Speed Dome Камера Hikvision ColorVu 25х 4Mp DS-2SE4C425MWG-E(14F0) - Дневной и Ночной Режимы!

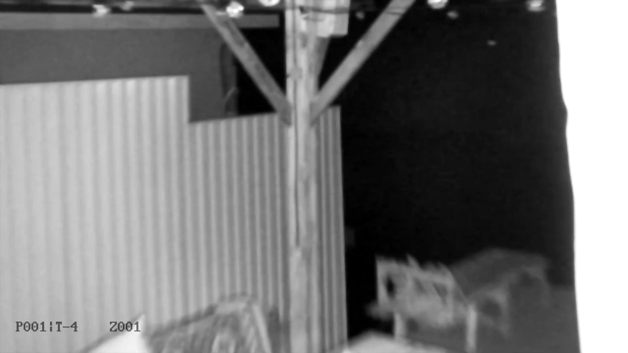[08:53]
Ну и для наглядности посмотрим режим ночной съемки, полученный при помощи стандартной и инфракрасной подсветки.
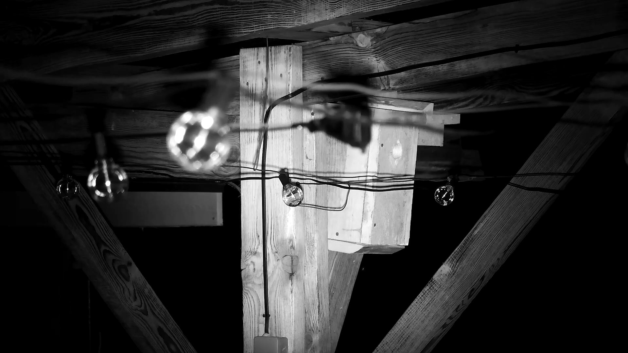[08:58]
Напомню, что камера снимает с разрешением 2560 на 1440 пикселей и для того,
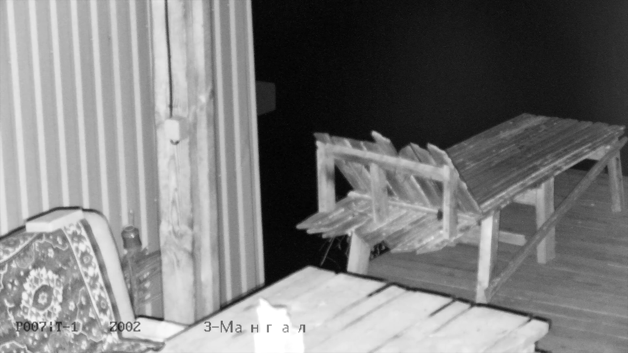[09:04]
чтобы оценить картинку полноценно, вы должны выбрать это разрешение в настройках видео.
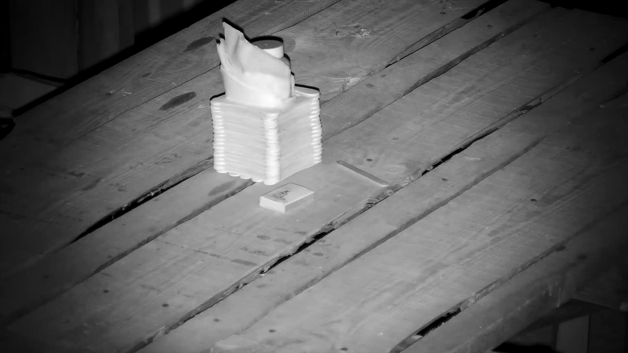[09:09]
А еще ваш экран должен уметь разрешать подобную картинку или даже большую.
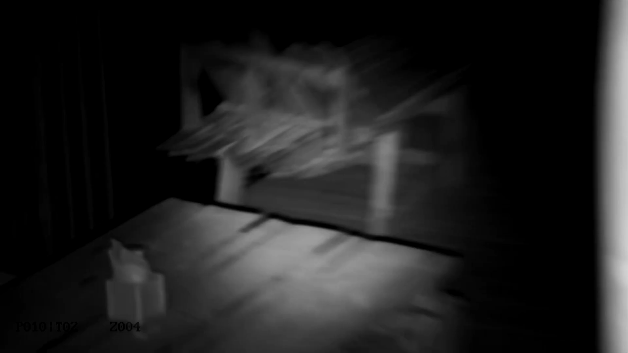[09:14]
Если ваш дисплей имеет Full HD разрешение,
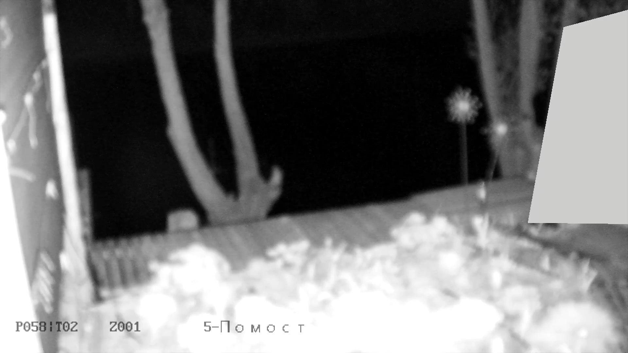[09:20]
то вы увидите картинку на 30% хуже, чем она есть на самом деле. Но не все так критично. В астрономии есть понятие звездная величина.
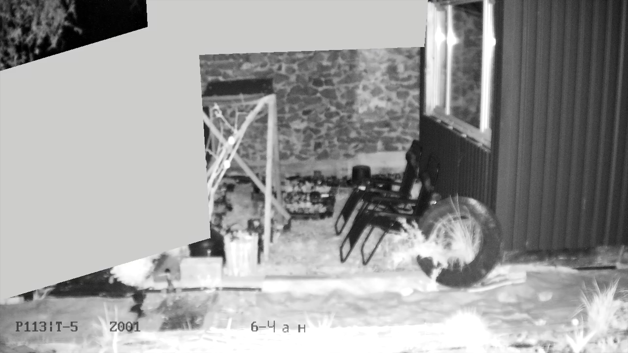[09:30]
Это некое значение ступеней яркости небесных объектов, которые способен воспринимать человеческий глаз.